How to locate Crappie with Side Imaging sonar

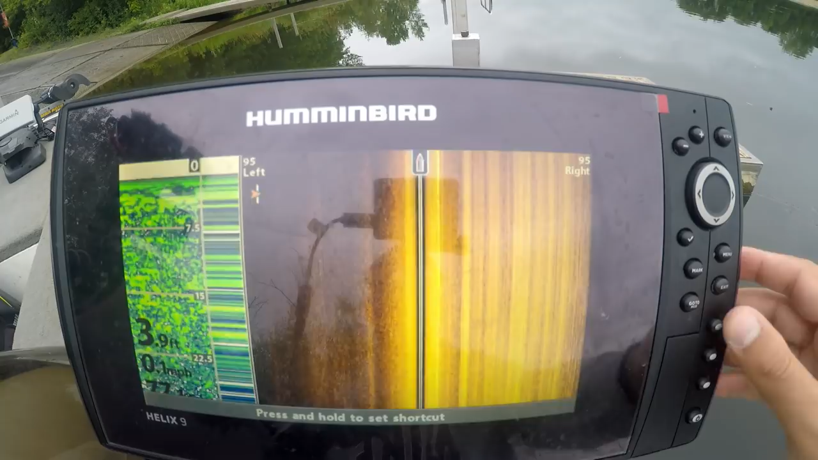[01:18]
On screen: depth 3.9 ft, speed 0.1 mph
unit now I'm in only three feet of water. So the side imaging looks a little weird, but let's just go over the range Normally when I start out on a lake, I'm in either between 105 feet to 120 feet in width across my screen So that means I'm seeing 120 feet to my right 120 feet to my left
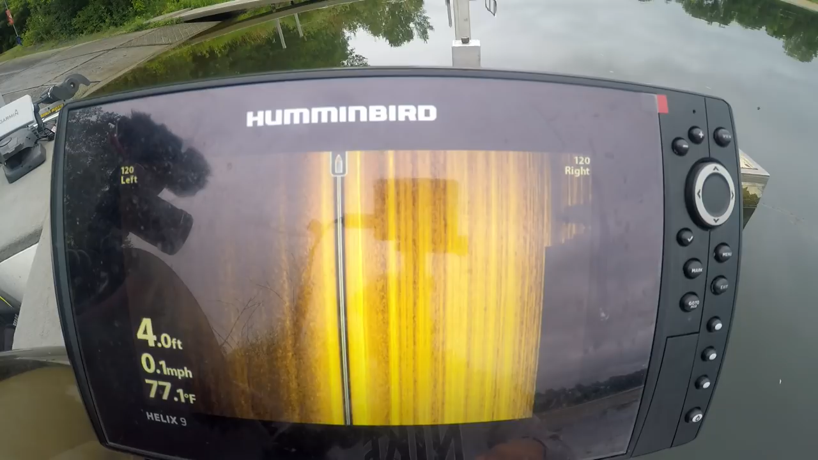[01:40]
On screen: depth 4.0 ft, water 77.1°F, speed 0.1 mph
The problem with going out farther than that and this is just from what I've experienced a lot of times This is only a nine inch screen.
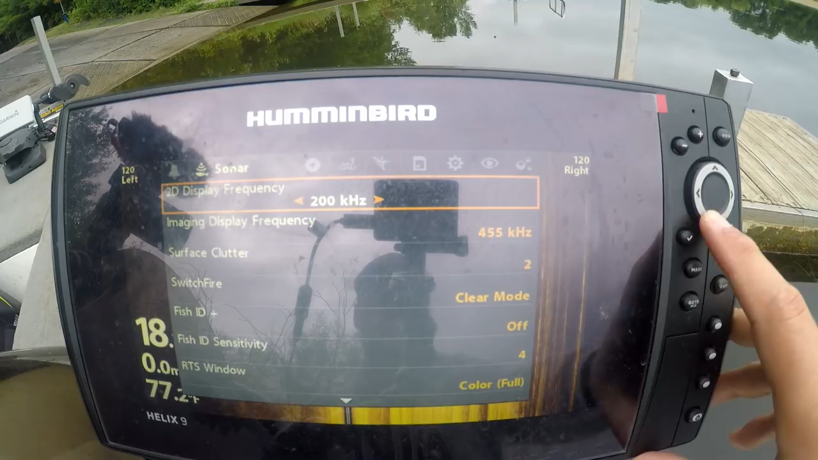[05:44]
just go into where I'm finding this so I go to sonar on my unit and here's the 2d one 83 kilohertz 200 kilohertz, but that's 2d the image display frequency.
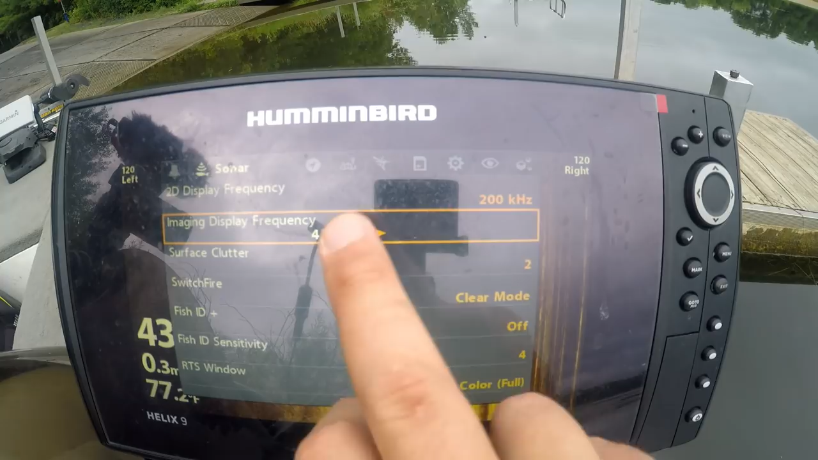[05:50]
There's 455 and 800 I'm going to leave it on 455. We're in August right now.
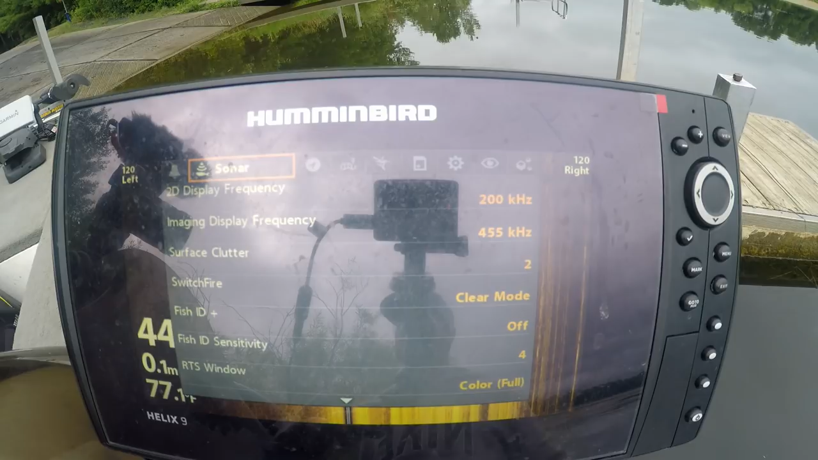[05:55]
These fish are in deep water Probably in 30 plus 30 feet of water There's a bunch of different settings you can the clear mode surface clutter you can turn that down,
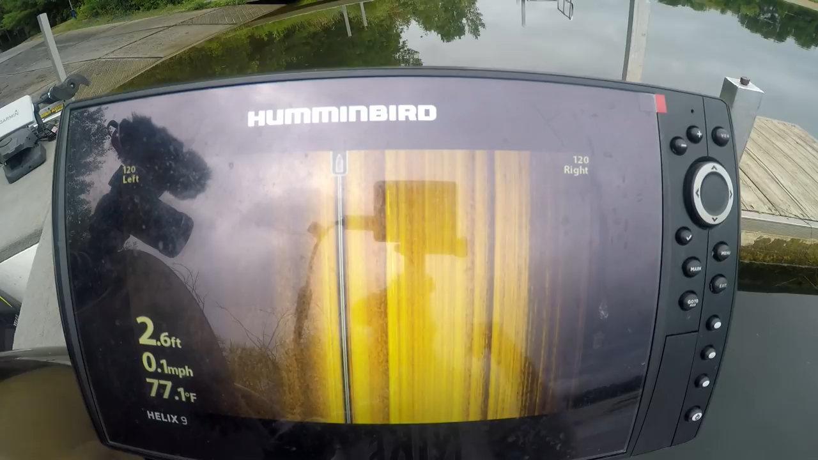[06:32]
On screen: depth 2.6 ft, water 77.1°F, speed 0.1 mph
I have the sensitivity bumped up a little bit to 11 I usually keep that around 11 12 maybe 13 depending on how clear the water is or if there's any clutter in the water I like to turn the contrast up as well and sharpness you can adjust I'll show you when we get out there You want to be careful with the sharpness On this type of unit. I found that if you turn it up too much You're actually seeing a lot of the the right
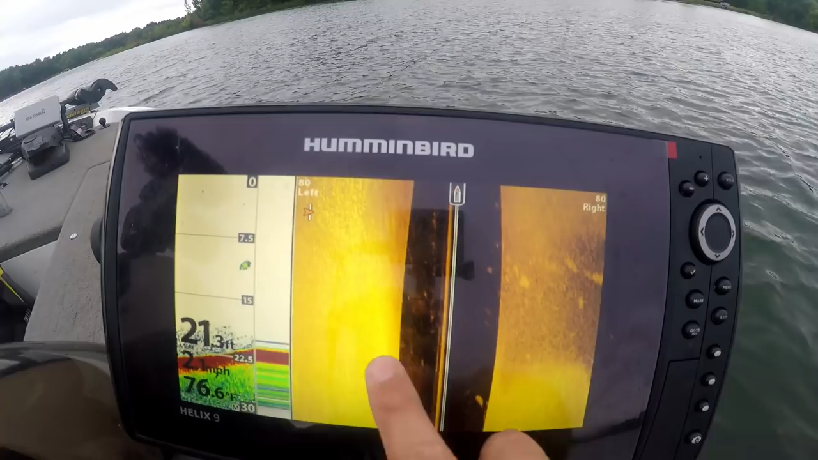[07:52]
On screen: depth 21.3 ft
There's some bait fish Suspended up off the off the bottom and the darker side of the side imaging. That's the deeper side That's where it drops off the lighter side is shallower water Now you're going to see start to see some clumps here As soon as I get back to the weed bed Oh, there we go.
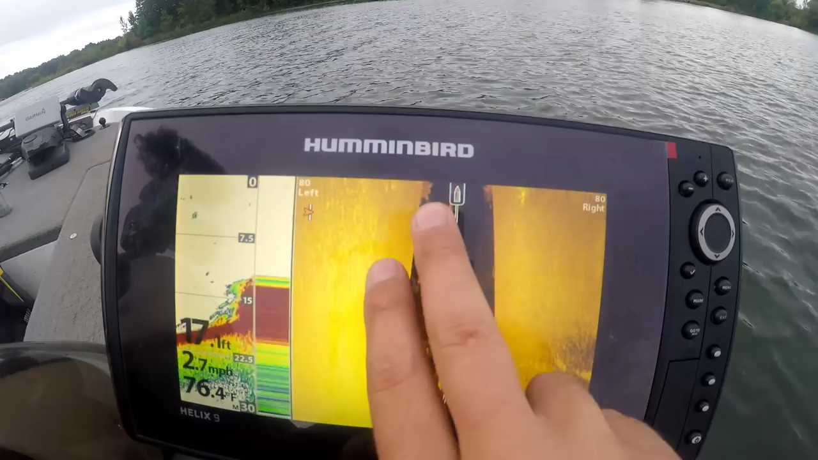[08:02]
On screen: water 76.4°F, speed 2.7 mph
So that is actually that might be a brush pile Well, this is the start i'm going to zoom in see if we can zoom in any further So this is the start of the weeds right here I thought it was a brush pile but nope that's the start of the weeds coming off the bottom You can see them on both sides and that that weed bed as you can see It curls right here. All right, here we go coming up on a brush pile. This is what a brush pile looks like This is a man-made a lot of these man-made structures in the state of wisconsin. They look like a lincoln log cabin Without the top on them.
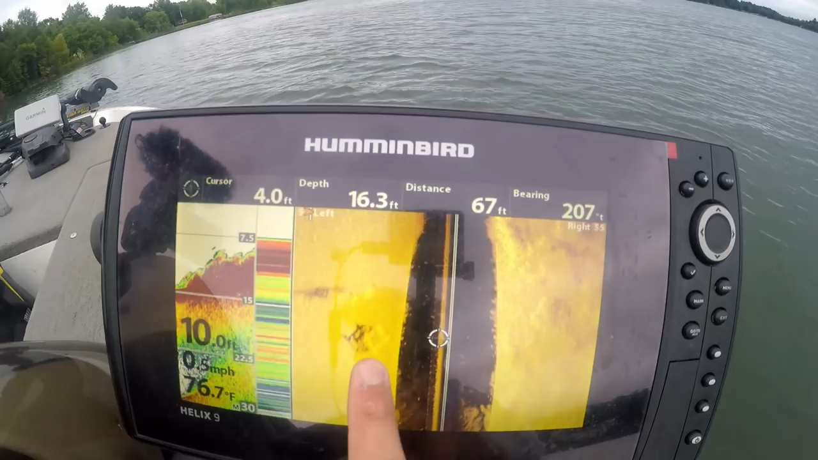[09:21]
On screen: water 76.7°F
I mean this this might be well I don't know where it was now, but uh I think this was about 15 feet of water 13 15 feet and this could be 6 7 feet tall based on the the the width of the shadow or the length of the shadow away from the lighter side So there's the lighter log. Here's the darker shadow judging by the length That's how you how you can tell if a structure or piece of cover
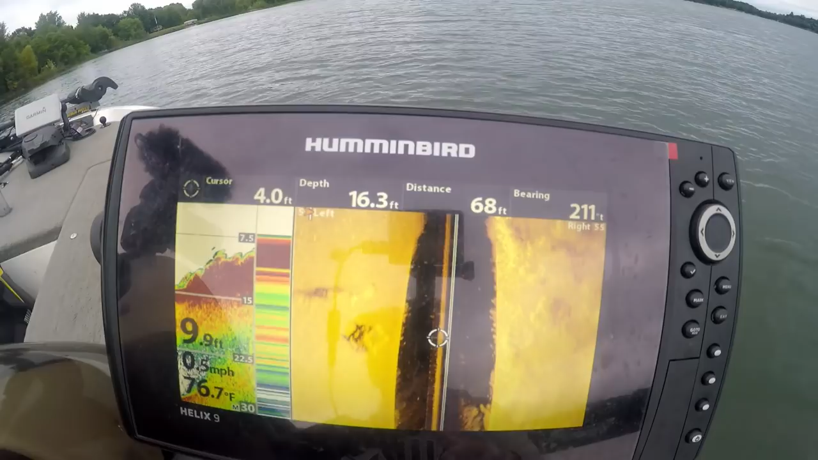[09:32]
is big or small using the side imaging unit It doesn't look like there's any fish around it Normally, I'd be able to see if there's a bunch of fish on it. We can circle back here. Okay. I'm right on top of Yeah, I think I'm right on top of a brush pile right now Yes,
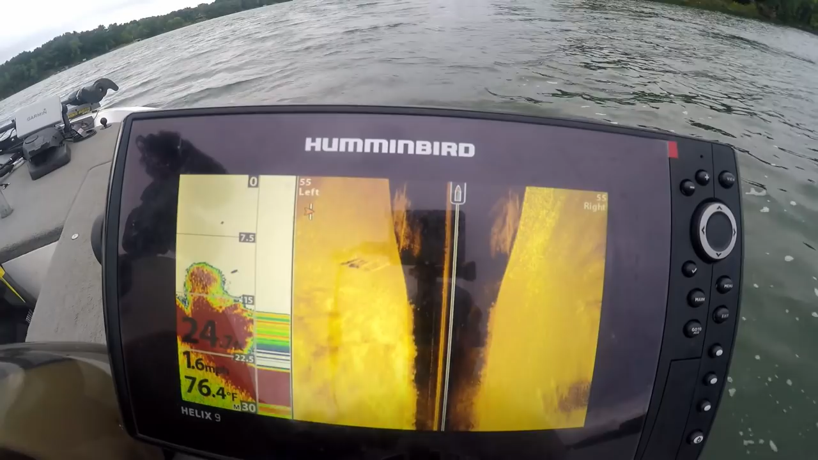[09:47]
On screen: water 76.4°F, speed 1.6 mph
I am So that because I kind of turned it looked funny On this on the unit, but that is a brush pile.
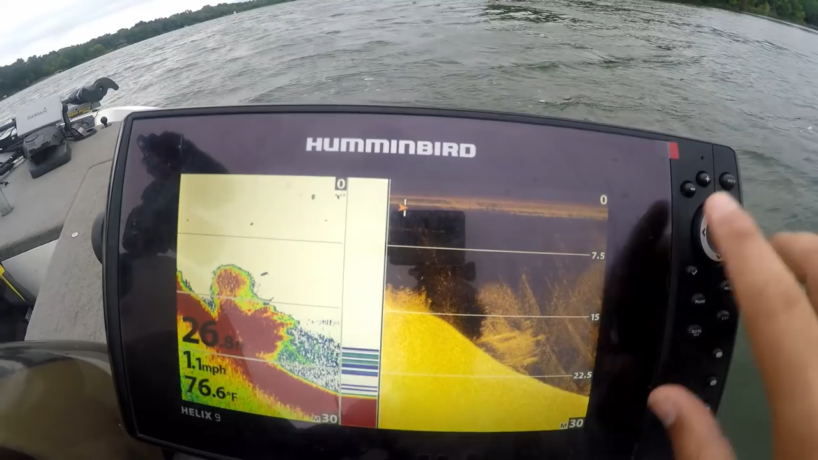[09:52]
On screen: water 76.6°F, speed 1.1 mph
There's a school of bait fish above there This is my down imaging sonar But I can see that on my 2d or my side imaging as well.
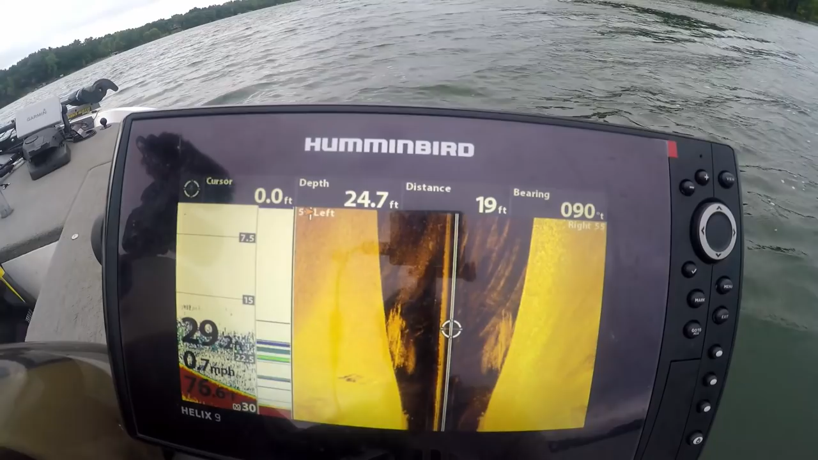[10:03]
On screen: speed 0.7 mph
There's a school of bait fish Shad and it didn't look like there was any big fish on it or as far as crappie go All right,